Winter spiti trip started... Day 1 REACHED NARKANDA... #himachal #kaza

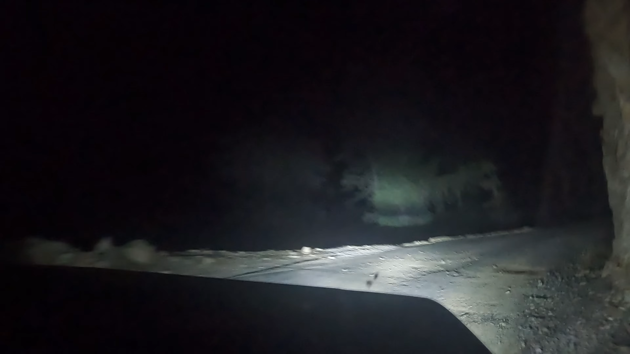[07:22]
पहुचने वाले हैं और नारकंडा की स्नो भी देख लीजिए रात का समय है रास्ते में दिख रही होगी टूटी-फूटी बरफ लेकिन कल स्नोफाल का प् अंदर यह नारकंडा का चोक
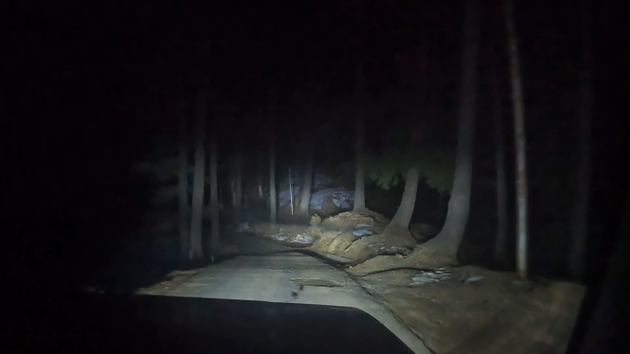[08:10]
तो बाई साब ये होमस्टे की दरफ जा रहे हैं हाइट के रफ देखिए रोड कैसा छोटा सा रोड है आप भी
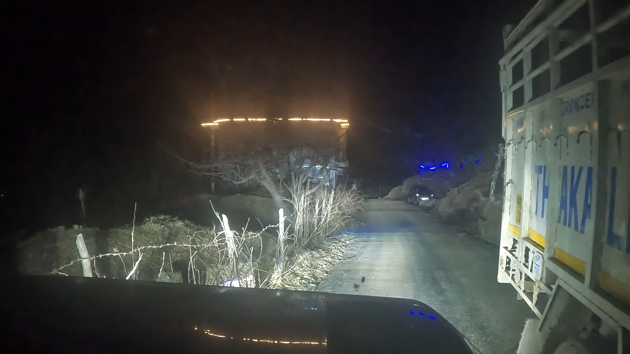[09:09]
दो गाडिया जानी मिश्किल हो जाएगी है ना बड़ी गाड़ी चोटी तर साइड में निकल